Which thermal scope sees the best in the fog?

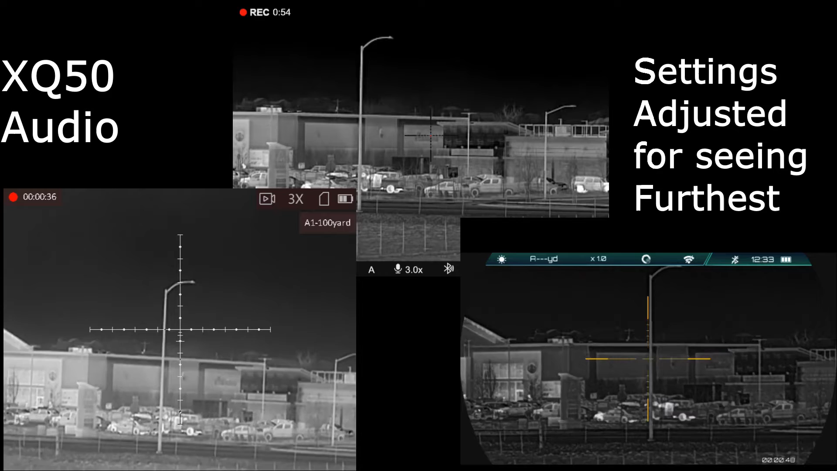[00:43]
So just to the left of the power pole, or of this light post, you can see a power pole way back there and there's some trees on the left and the right. Okay, so I'm just going to show you that so you can see which ones you can see it with the best.
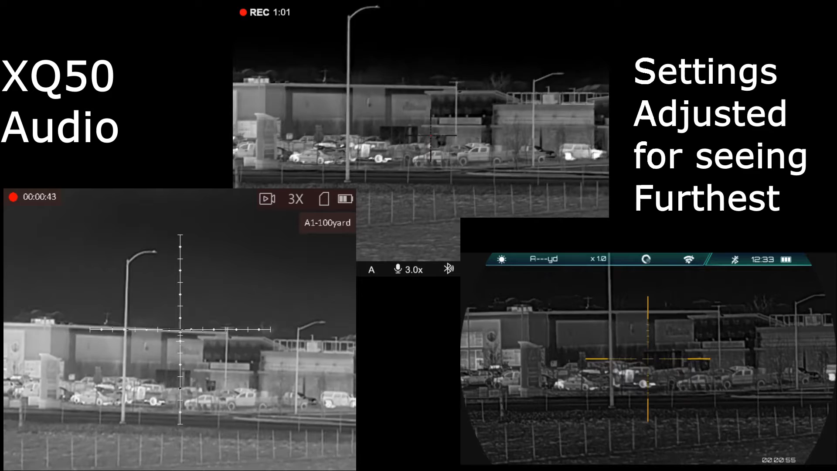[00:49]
Okay. Alright, let's go over here and see. Alright, you can see a water tower way out there.
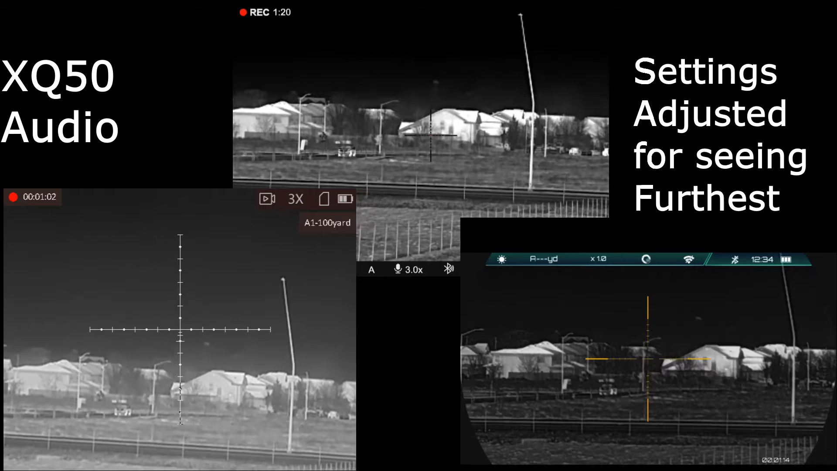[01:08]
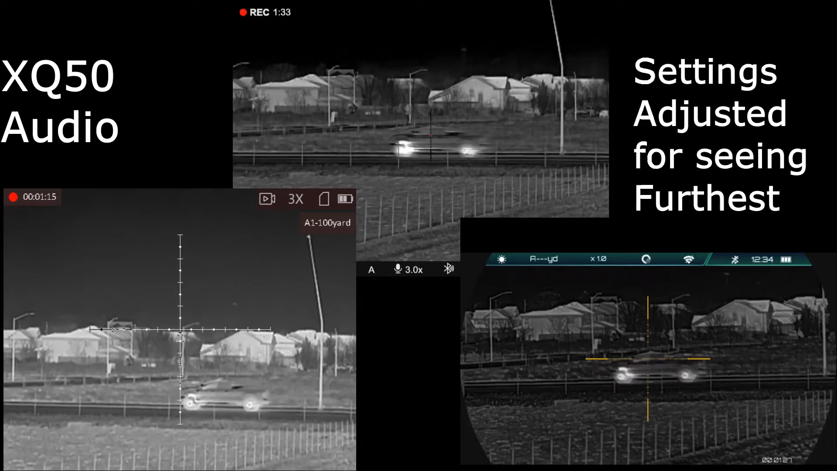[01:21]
So if you lift it up higher, you can see more with that one. Let's see how they do comparatively. So notice you go down and come up. Let's change how much you can see.
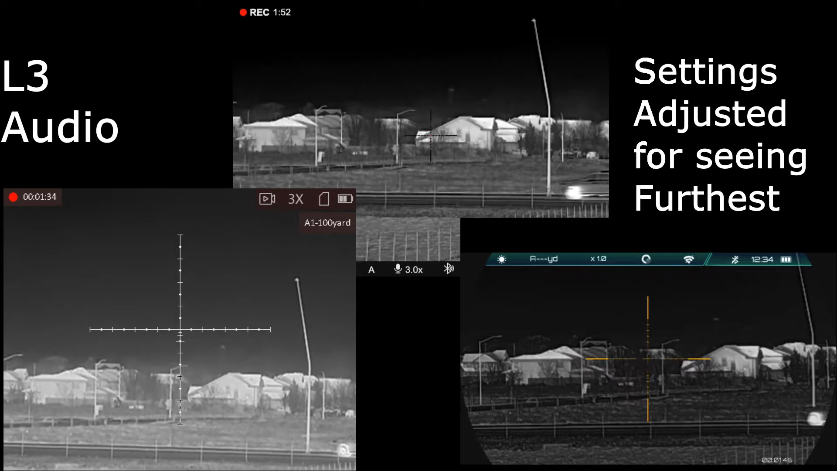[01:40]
Okay. Now,
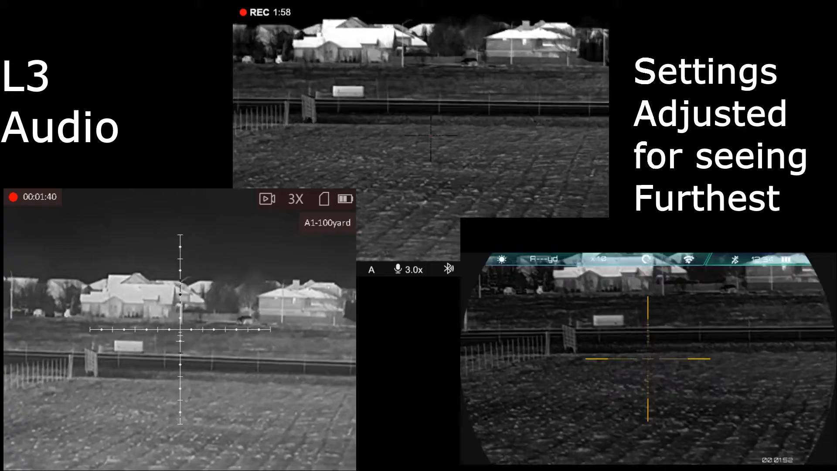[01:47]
what we'll do is we'll come over here and look at these cows. I'll get them all focused here real quick.
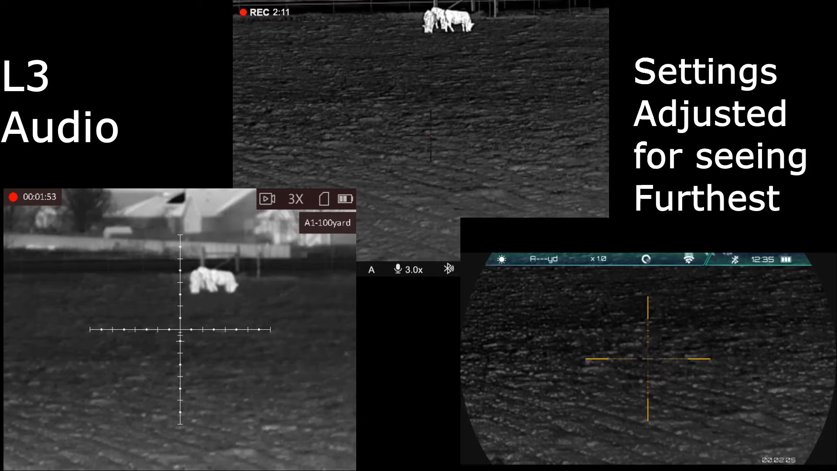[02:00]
Almost there which ones you can see
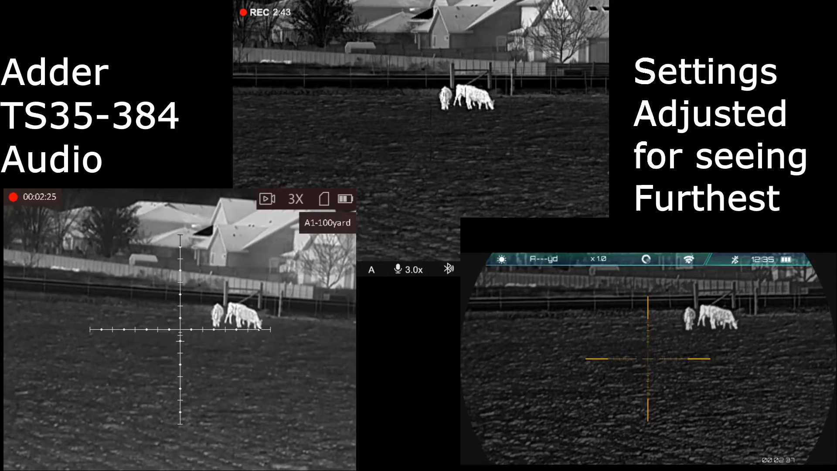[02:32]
Okay, so there's those cows, they're just shy of 200 yards away, okay let's zoom in,
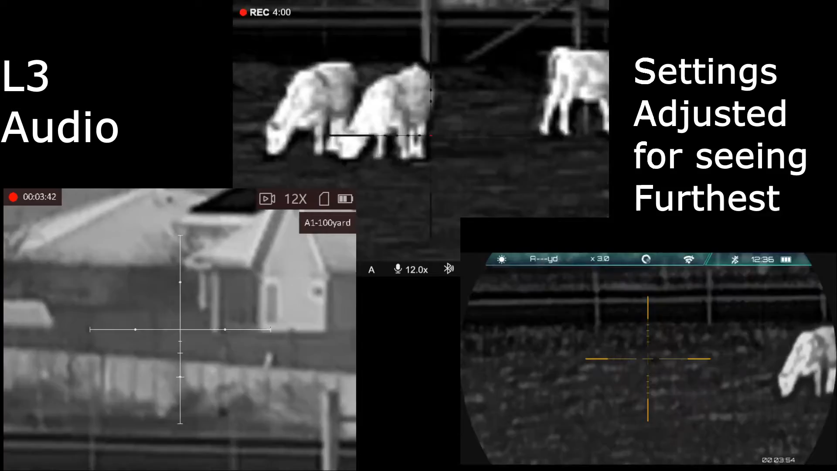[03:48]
Okay, what's that guy? Give it a sense of the field of view here.
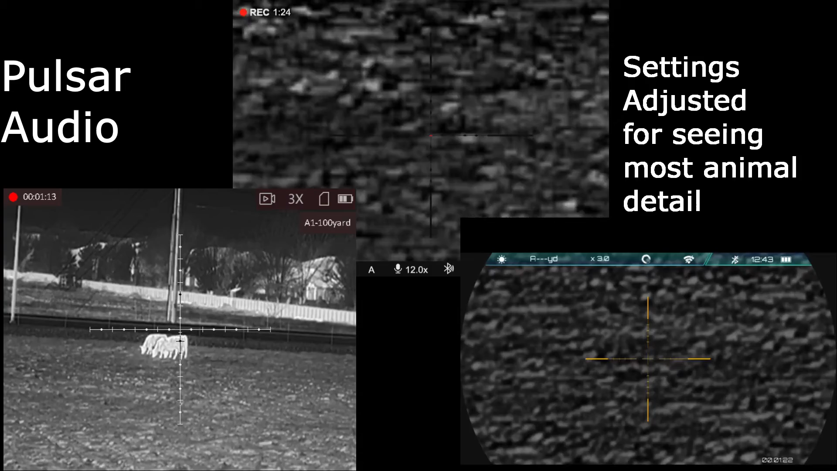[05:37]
the fog set in really heavy this evening so I made another video we're looking at two railroad ties that you can just barely see and then as you watch the cars go by you can see how well you can see 220 yards through the eyepiece the xq50 pro did have a slight advantage over the other two for cutting through the fog let us know which image you like